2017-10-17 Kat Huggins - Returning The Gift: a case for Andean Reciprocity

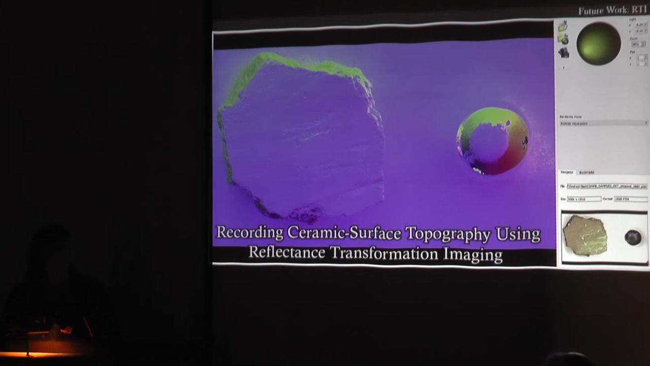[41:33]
a reflective sphere which is the round object you see in the photos which shows a bright highlight spot.